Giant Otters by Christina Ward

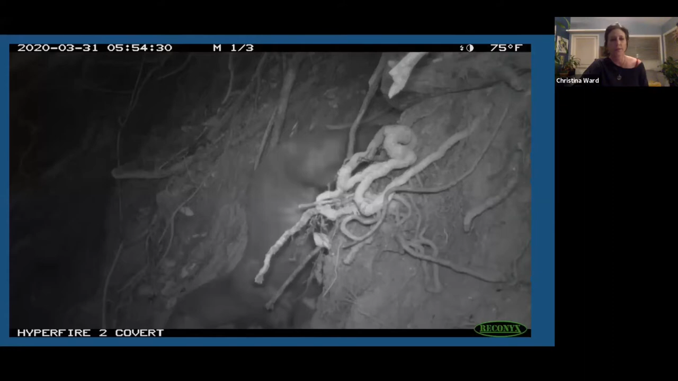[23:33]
we are doing these surveys um because you got to get out of bed we got to know what time they're you know hitting the river and um camera traps let us see all that information um you can just you can see
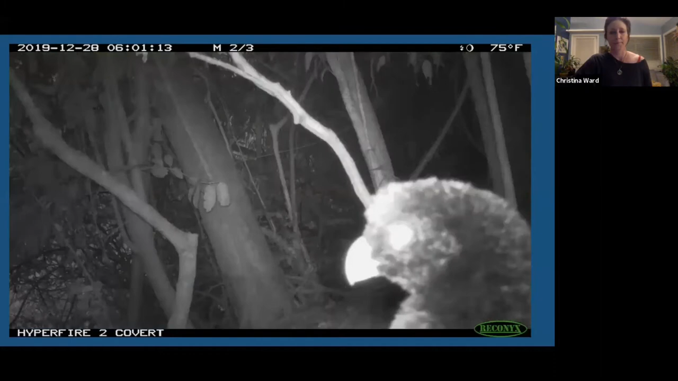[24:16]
and then sometimes you get unexpected friends um we have an iguana here um and then